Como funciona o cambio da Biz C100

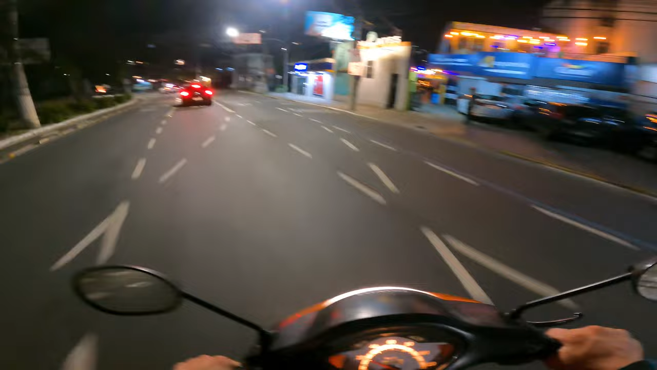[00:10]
E aí gurizada, tudo tranquilo? Vocês já pararam para se perguntar como é que funciona a sinaleira? É tudo estranho. Como é que funciona o câmbio da bis? Porque assim, a bis não tem embreagem, né?
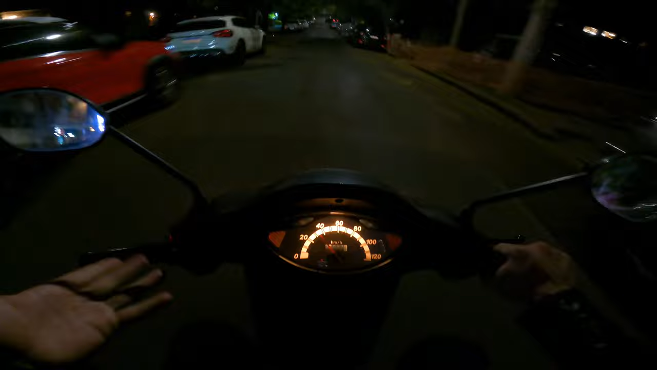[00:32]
Ó, como vocês podem ver aqui, não sei se dá para ver, mas não tem embreagem. Porém, a bis tem marcha. Diferente da PCX,
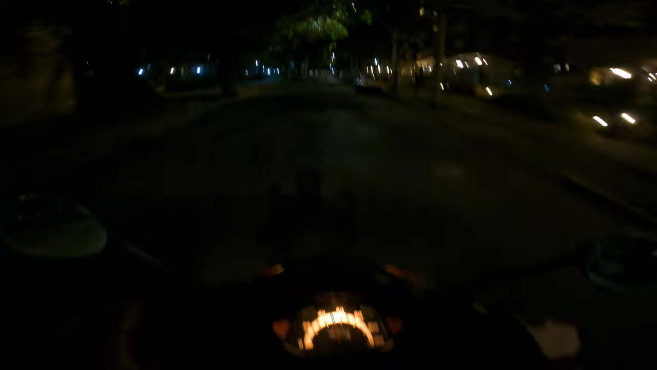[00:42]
da LID, da Elite, dessas motos aí,
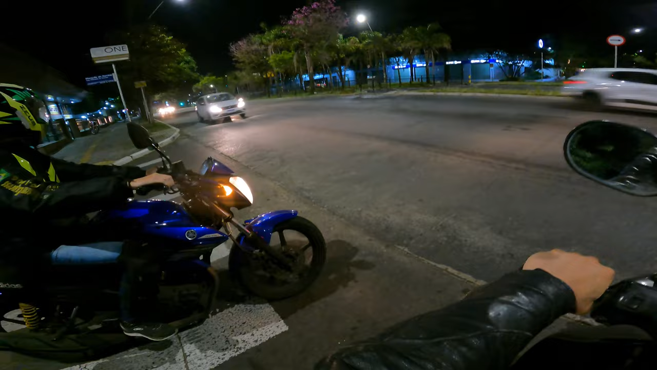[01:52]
Então, eu uso o freio motor como auxílio para ajudar a reduzir a velocidade da moto. Mas voltando à história do câmbio, então assim, basicamente tu não usa uma marcha, tu só toca a marcha normal. E aí agora eu vou mostrar para vocês, ó, eu estou em quarta marcha aqui, tá? Ó, estou chegando ali na sinaleira, estou em quarta marcha.
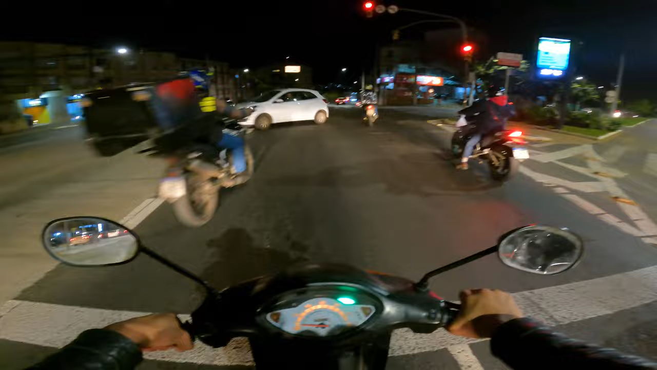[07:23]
Se tu tiver qualquer dúvida ainda sobre como funciona o câmbio da bis, cara, a galera é muito corajosa, porque os caras vêm chutados ali. Se tu tiver mais qualquer dúvida sobre como funciona o câmbio da bis, ou alguma funcionalidade da bis que tu acha curioso, que tu não saiba, deixa um comentário aí, pode perguntar. Às vezes o YouTube não me notifica dos comentários, mas daí eu vejo.